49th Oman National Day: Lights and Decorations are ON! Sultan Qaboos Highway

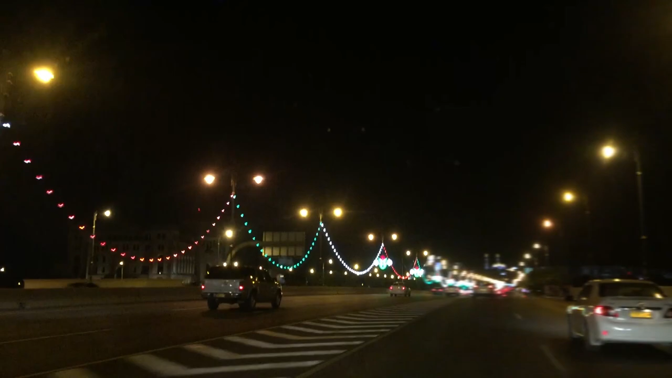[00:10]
Yes Sa wakas Pinuksan na yung mga pahilaw sa Sultan Cabos Highway From Asaiba to Matra Or from Matra to Asaiba Happy National Day Mga kapwa ko AFW Sa Oman Another year Para sa atin Nakakatuwa Ang saya-saya pag lumabas ka ng gabi Tapos Sakay ka lang ng bus Papuntang Rui Then Makikita mo yung buhog kalsada ng
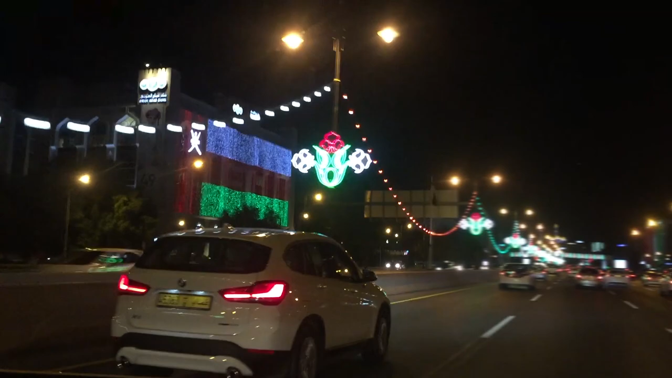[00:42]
Sultan Cabos Highway Napakaganda ng mga ilaw Parang Christmas na Lagi nga kami nagbibiroan kapag yung Inihilaw na yung National Day Streetlights Sabi namin Ito na
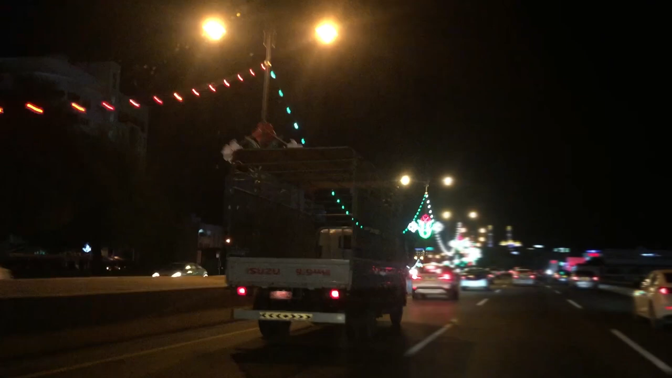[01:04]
Nagkikini-celebrate na naman yung Oman Ng Christmas Sa ating mga OFW na nandito sa Oman Sa mga nanonood Hindi po talaga yan Hindi po talaga yan Christmas lights
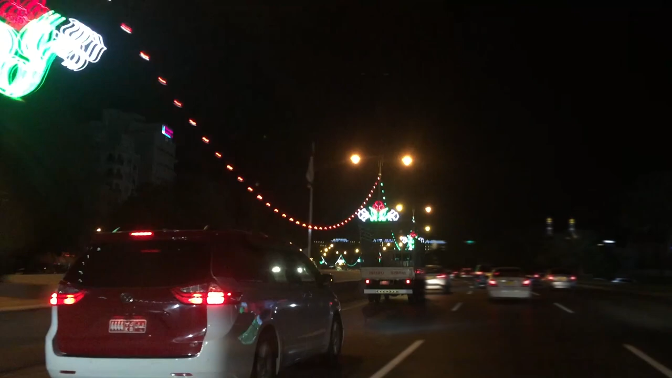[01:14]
Nagkataon lang na Ang flag ng Oman May kulay na Puti Verde at saka Pula
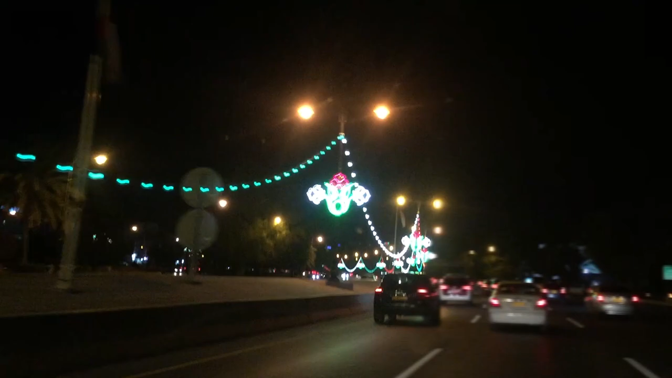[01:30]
White Green At red Yung kulay ng Bandila nila So Basically yun din yung Yung Ilaw ng mga Decoration Para sa National Day So talaga kung titignan mo Bago sa Salta ka lang dito sa Maskatan Titignan mo siya Parang Christmas lights talaga
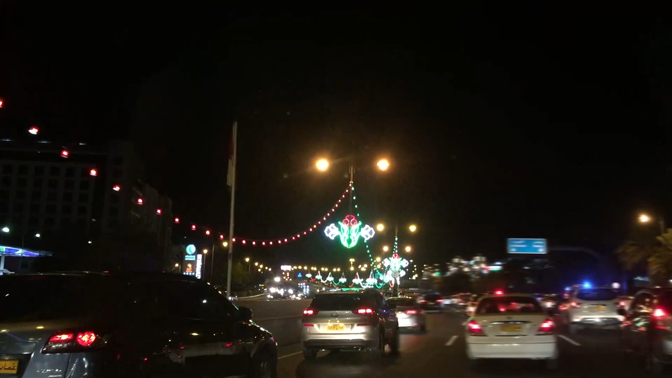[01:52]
Ba't din ako nga Nakaugalian ko na Kapag inihilaw na yan Pailaw Para sa National Day Sabi ko Wow It's Christmas November 18 yung National Day So yung Christmas natin Is December 25 So malapit na talaga Parang ano na Parang Preparation din For Christmas Saka meron din yung mga Mga lanterns Na nakalagay dyan Pero yung hugis niya Hindi kagaya sa atin Parol talaga
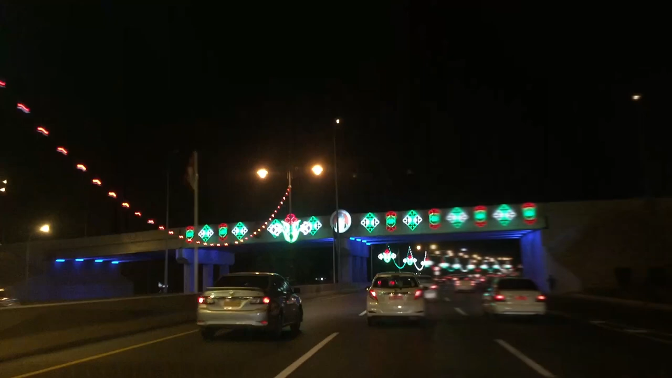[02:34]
Mga Mga buildings Halos lahat ng mga buildings Sa madadaanan mo May mga pailaw din Na Yung ilaw Is nagsisimbol Doon sa kulay nga Ng Na Matawat Ng Bansang Oman So nakakatuwa Depende na lang talaga Sa iyo Kung paano mo siya Titignan For me Gusto kong tignan Na parang Christmas Christmas lights Ano Para man lang Kahit papano Maibsa naman Yung ating kalungkutan Na nandito sa Bansang Oman O kaya Kasi Ibang bansa Tuwing Pasko
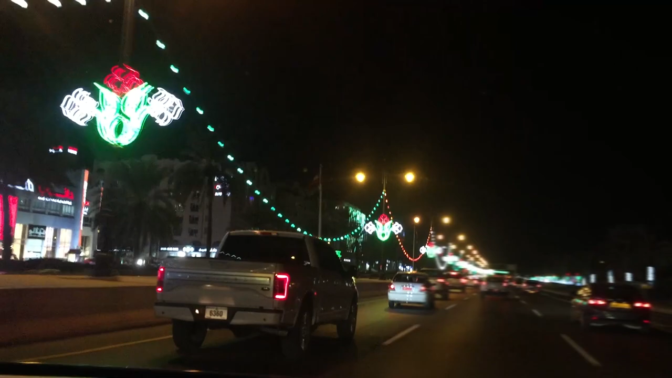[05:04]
So Itong mga ilaw nito As you can see Kitang-kita nyo naman Napakaganda Ano po Kumukutitap ta Ang Ang kalye Ng Uman I don't know Kung sa salala Meron din ganito Mga taga-salala Dyan Comment naman kayo Bilo At malaman natin Kung Meron bang ganitong Mga pailaw din dyan 12 years Kung pagtatrabaho Rito sa Uman Marami ako Mga naalala Yung Nung bago pa lang ako